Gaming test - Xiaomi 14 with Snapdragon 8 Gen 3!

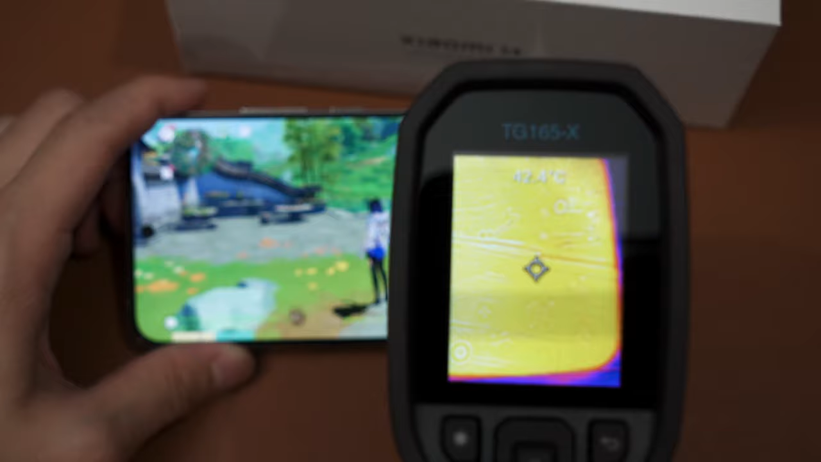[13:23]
So temperature at the lower part of the phone here, we're getting around 42 degrees Celsius on the skin, which is okay, quite high actually. Around the hottest spot here is around where the camera is supposed to be, the rear facing camera, just right beside that. And we can see it is nearly 45 degrees Celsius. No wonder my finger starts to feel a little bit toasty. And yeah, that it seems to be the hottest spot for this phone at the front. Actually, 45 degrees Celsius on the surface means that it's gonna be around
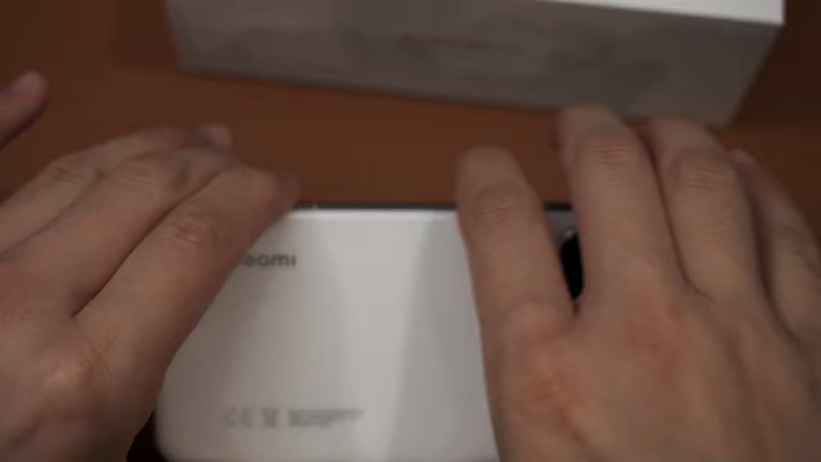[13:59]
47, 48 degrees Celsius inside.
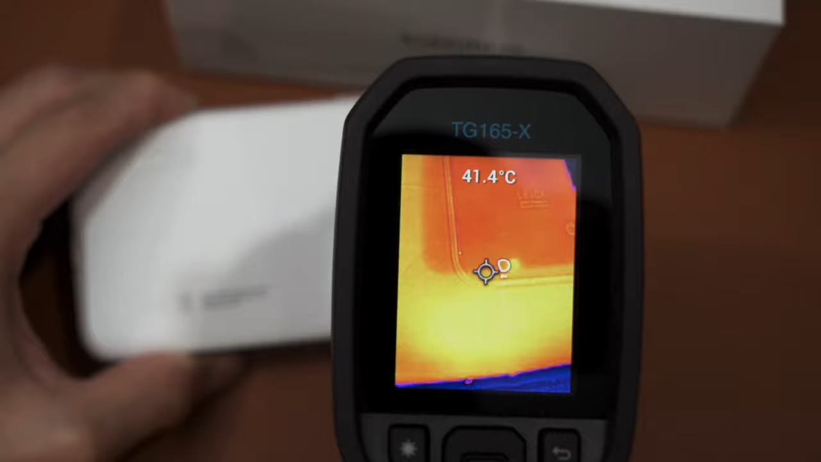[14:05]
On screen: spot 41.4°C
So it's still within the safety limit. It's just not comfortable to hold, especially if you're gonna touch around that area of the screen.
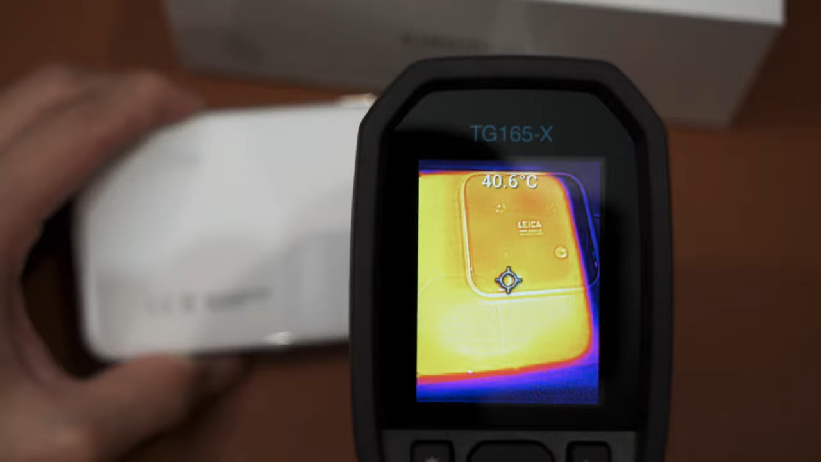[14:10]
On screen: spot 40.6°C
And then for the rear side of the phone here,
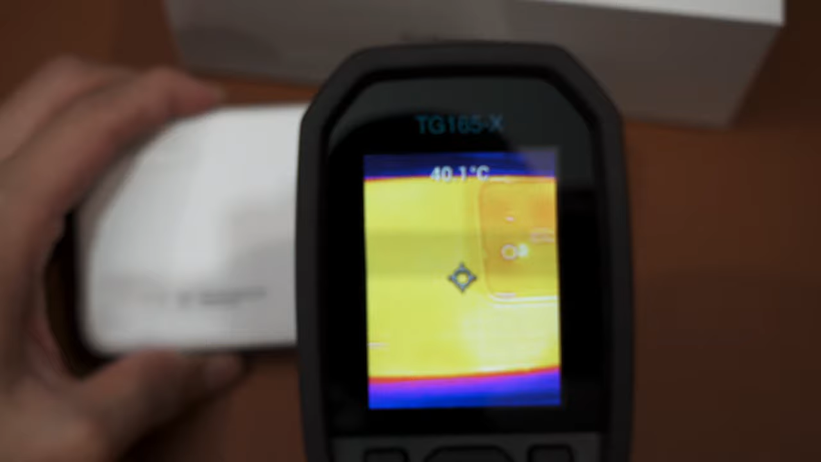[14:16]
this camera bump is gonna be a giant insulator, so it is no surprise that the chip that
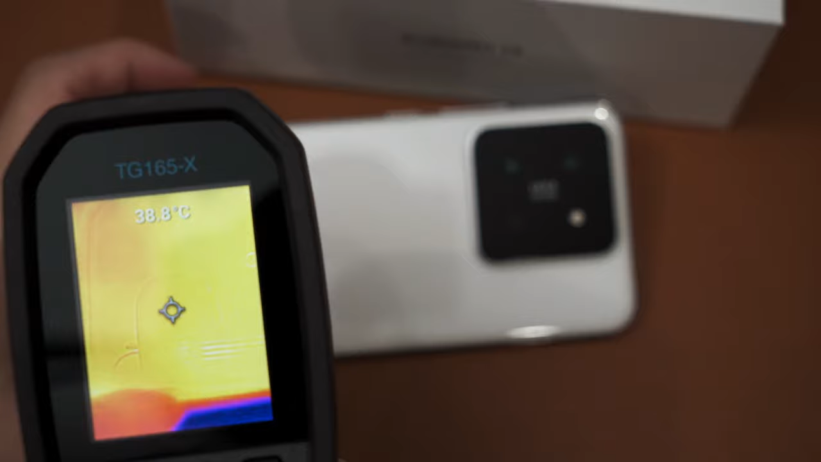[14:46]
On screen: spot 38.8°C
So we're getting 39 degrees Celsius around the bottom side. Around the middle is around 42 degrees Celsius.
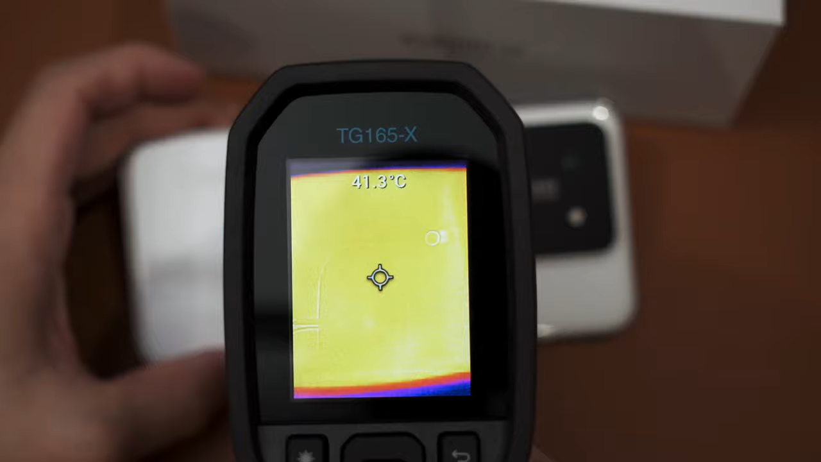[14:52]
On screen: spot 41.3°C
It's just this giant insulator here, we can see the temperature is only at
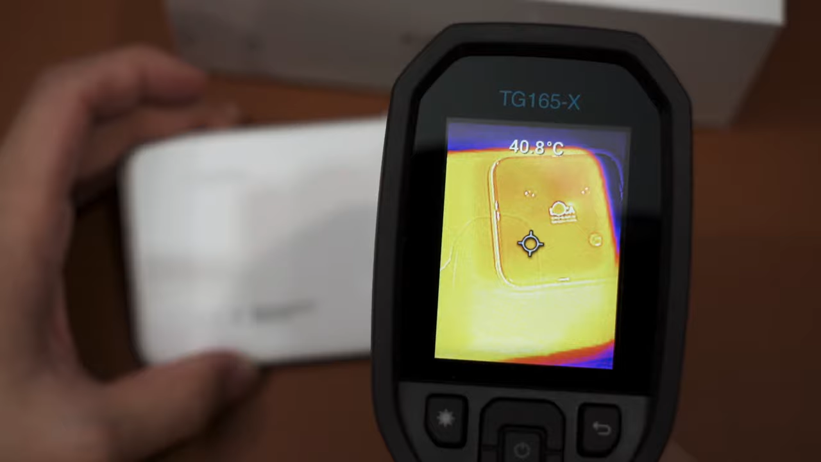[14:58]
On screen: spot 40.8°C
41 degrees Celsius, somewhere around there.